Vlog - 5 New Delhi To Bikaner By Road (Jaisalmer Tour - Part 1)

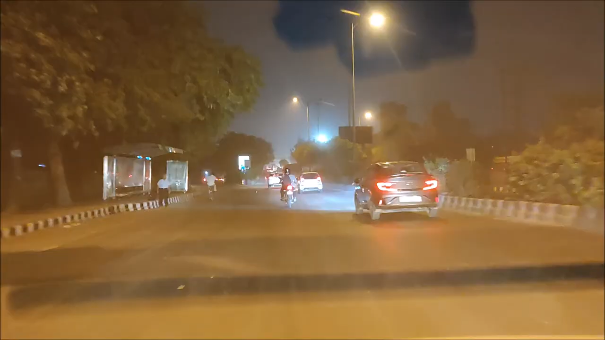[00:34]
ਯੇ ਅਬ ਹਮ ਲੇ ਰਹੇ ਹੈ ਰੋਹਤਕ ਰੋਡ ਕੀ ਤਰਫ ਲੈਫਟ,
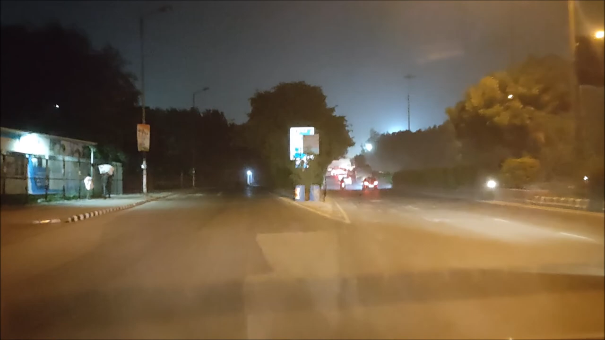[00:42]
ਅਬ ਜੈਸਾ ਕਿ ਮੈਂ ਬਤਾ ਰਹਾ ਥਾ ਦਿੱਲੀ ਸੇ ਜੈਸਲਮੇਰ ਕੀ ਜੋ ਦੂਰੀ ਹੈ 800 ਕਿਲੋਮੀਟਰ ਹੈ,
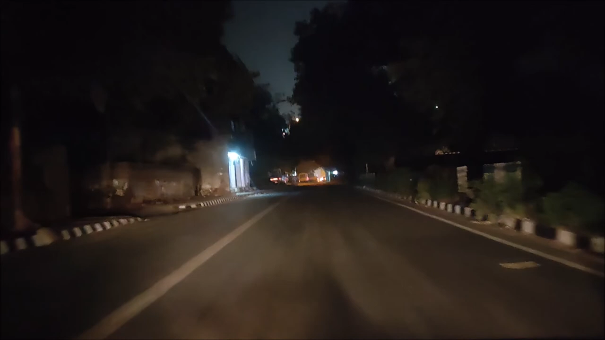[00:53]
ਜੋ ਕਿ ਇੱਕ ਦਿਨ ਮੇਂ ਤੈਅ ਕਰਨਾ ਥੋੜ੍ਹਾ ਟਫ ਹੈ। ਤੋ ਮੈਂ ਯਹੀ ਰਿਕਮੈਂਡ ਕਰੂੰਗਾ ਕਿ ਆਪ ਬੀਚ ਮੇਂ ਵਨ ਨਾਈਟ ਕਾ ਹੋਲਟ ਲੈ
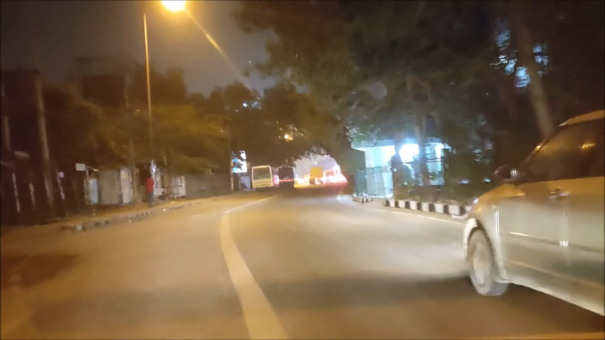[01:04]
ਕੇ, ਵਨ ਨਾਈਟ ਕਾ ਸਟੇਅ ਲੈ ਕੇ ਫਿਰ ਜੈਸਲਮੇਰ ਕੀ ਔਰ ਬੜੇ। ਅਬ ਯਹਾਂ ਸੇ ਹਮਨੇ ਲੈਣਾ ਹੈ ਲੈਫਟ, ਫਿਰ ਆ ਜਾਏਗਾ ਪੀਰਾਗੜੀ ਮੈਟਰੋ ਸਟੇਸ਼ਨ,
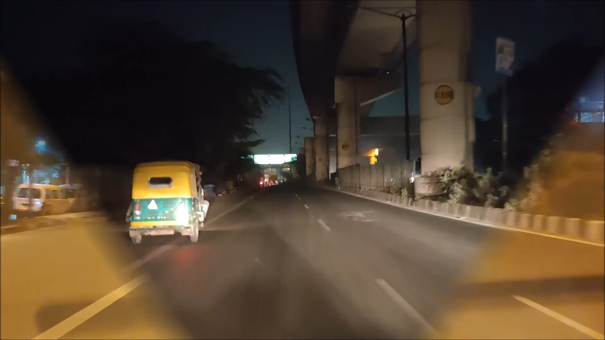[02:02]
अब ये सामने लोकेशन और सिटी बोर्ड लगे हुए हैं, सीधा बहादुरगढ़ रोहतक, हमें रोहतक जाना है। तो नाइट में ड्राइव करने का मैंने ये एक्सपीरियंस किया है कि मोस्टली जो प्राइवेट गाड़ी चलाने वाले ड्राइवर हैं वो मोस्टली हाई बीम पे गाड़ी चलाते हैं, जो कि टोटली रॉन्ग है।